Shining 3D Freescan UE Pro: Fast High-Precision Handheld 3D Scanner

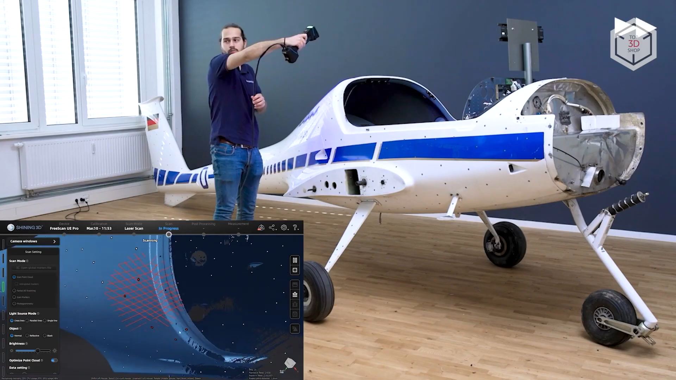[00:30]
objects which makes it a powerful
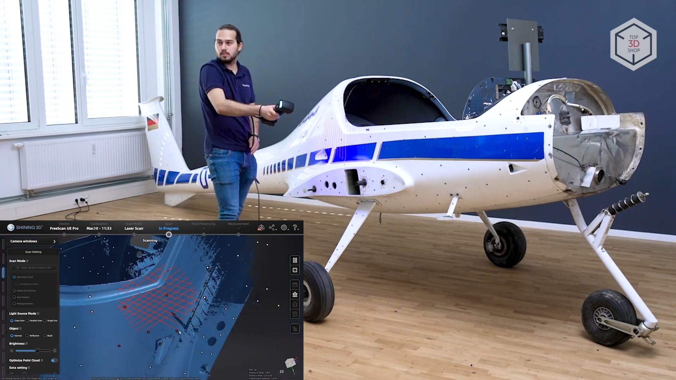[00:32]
tool for industries such as energy and utilities mechanical engineering automotive
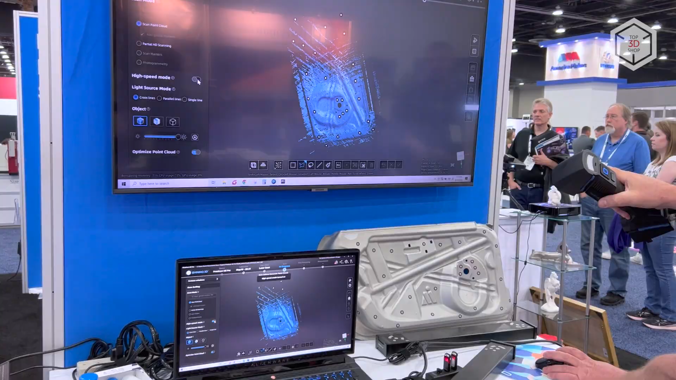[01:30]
speed of 1 million 850 thousand points per second capturing an area of 600
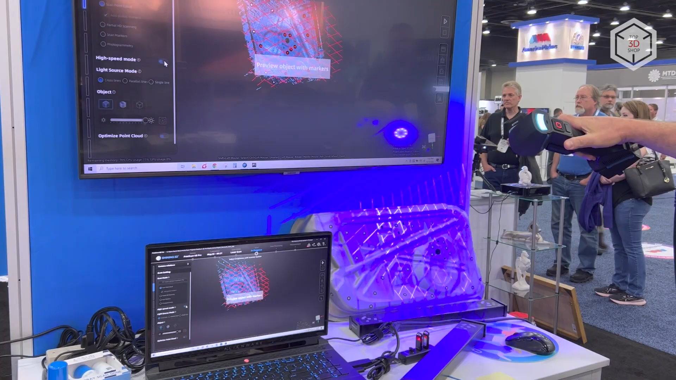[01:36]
by 550 millimeters at a depth of
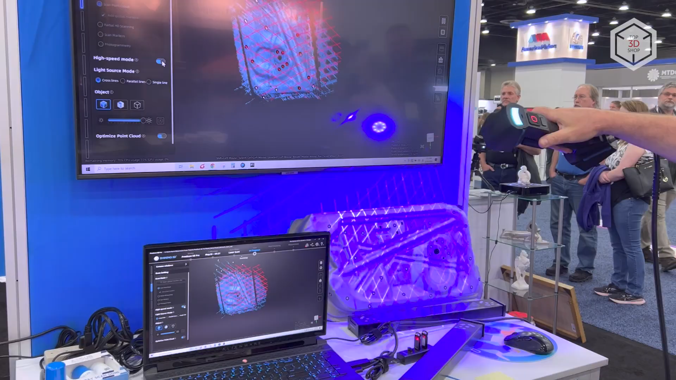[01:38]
field from 170 to 680
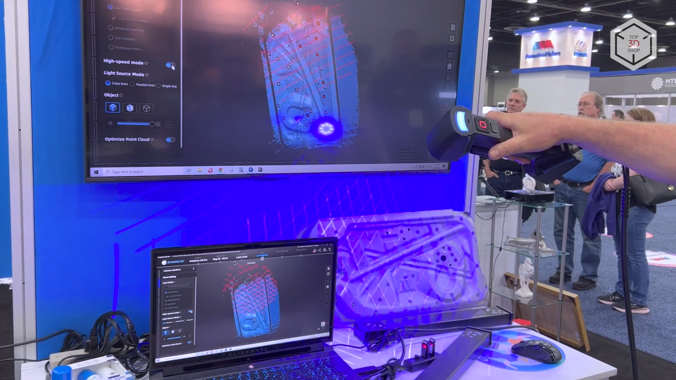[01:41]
millimeters depending on the engaged scan mode the working distance can vary from 200 to
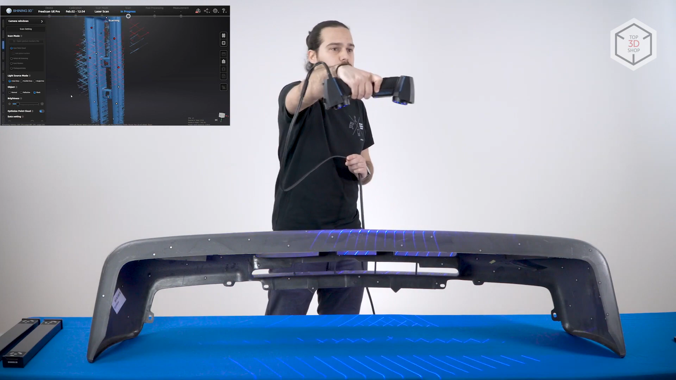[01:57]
parallel laser lines and capturing deep cuts and hard-to-reach surfaces with a single laser line
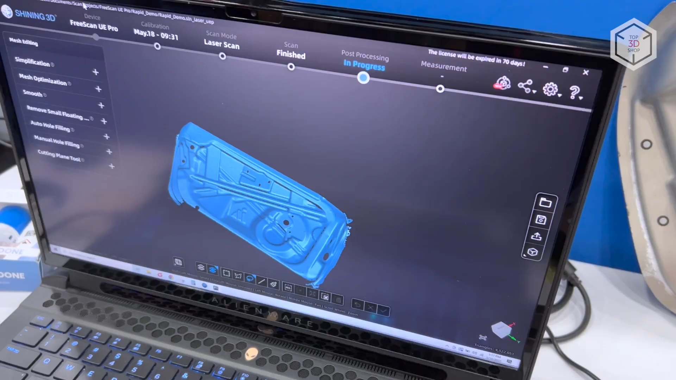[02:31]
digital models can be easily exported into any